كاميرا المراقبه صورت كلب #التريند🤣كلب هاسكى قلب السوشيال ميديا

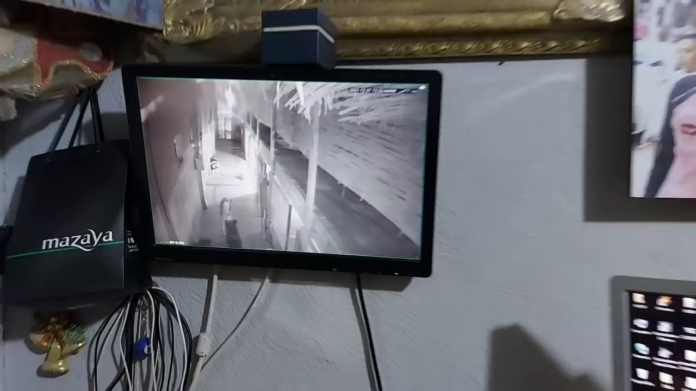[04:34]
العنبر أهو، كاميرا تقرب كده، أدي العنبر يا جماعة، قرب كمان، ادي الكلب اللي الناس بتتكلم عنه اللي قاعد مش اللي واقف، عشان الناس ما تقولش ان انا
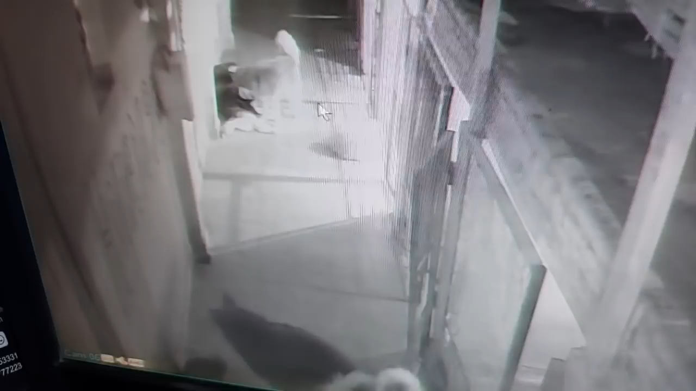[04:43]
بنضحك عليهم، احنا طافيين نور العنبر المفروض نقيده عشان يوضح اكتر. الكلاب الهاسكي قاعدين اهم تمام، اهو شايفين اللي قاعد اهو، بصوا هنا ادي الكلاب الهاسكي اهي، علشان في نتايه هاسكي اللي هي اسمها ليلي، هم عايزين يخشوا لها، عايزين يفتحوا لها باب البوكس وعايزين يخشوا لها عشان عايزه تتجوز. شايفين عاملين قسم سنتره ازاي مسيطرين قدام المكان ده؟
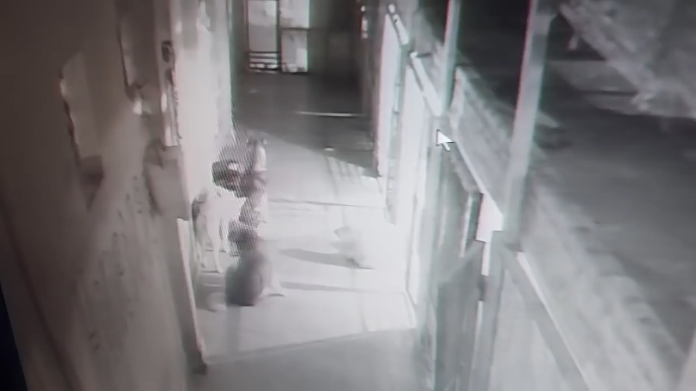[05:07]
طب اشمعنى المكان ده؟ الجزء الثاني من العنبر اهو، استنوا
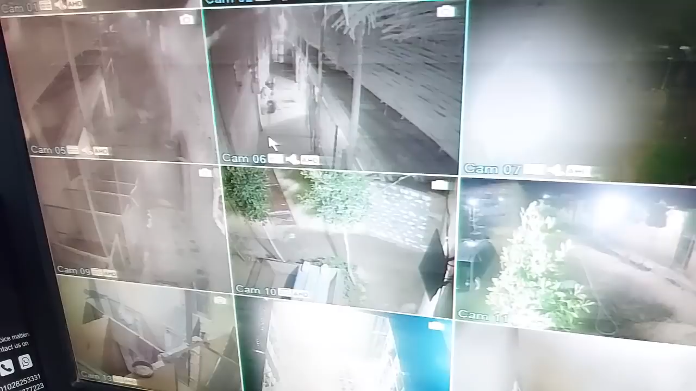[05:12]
يا جماعه، ادي الجزء الثاني راح فين يا جو؟
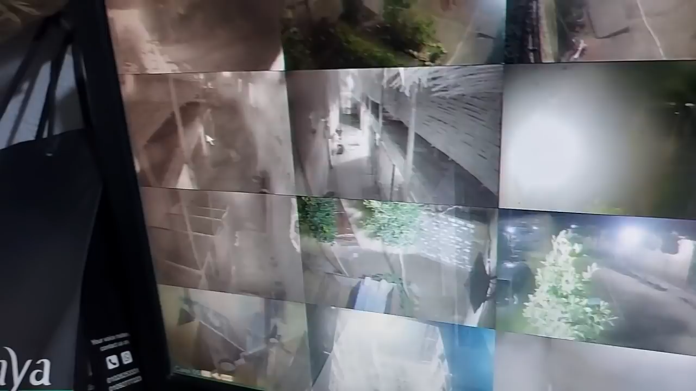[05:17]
اهو ادي الجزء الثاني من العنبر، مفيش كلاب بره، تمام؟ الجزء ده بس اللي هم قاعدين قدام البوكسه دي، والبوكسه دي كمان احنا مخطط لهم لمبه صفراء عشان تدفي البوكس، عشان الناس اللي بتقول الجو ساقع، تمام؟
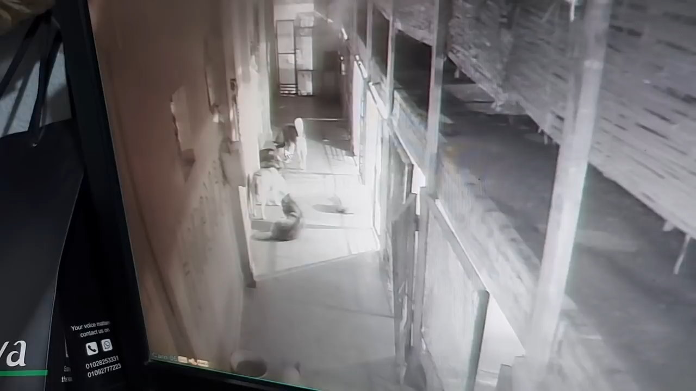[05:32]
طبعا ادي الكلب اهو شايفينه، ده الكلب اللي بيجري ويصوت اللي انا هنجيبه لكم دلوقتي في الفيديو، شويه كده هنخش نقعد معاه كمان ونوريكم الفتحه اللي في وشه، تمام؟ طبعا ادي الكلب اهو يا جماعه بيشمشم ورا الباب اهوت والكلام ده كله. الكلب ده بيطلع هنا عايز يتجوز باي طريقه. مواصفاته في الهاسكي ضعيفه شويه، يعني انا عندي ذكوره مواصفاتها اعلى منه، تمام؟ فانا بنجوز ان الذكوره الثانيه اللي قاعدين في الارض دول وما بنرضاش نجوز ده، تمام؟
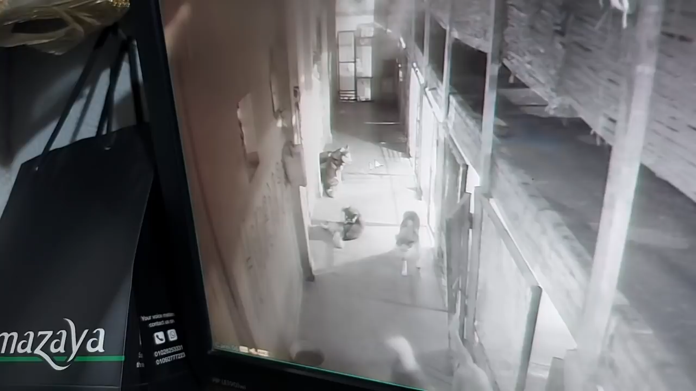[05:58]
هو هيموت على النتايه، هيموت على النتايه عقبال ما يموت على الناس اللي كتبت كومنتات، تمام؟ يلا بينا كده نخش بقى دلوقتي ونشوف الكلب اللي بيصوت ده هيعمل ايه معانا.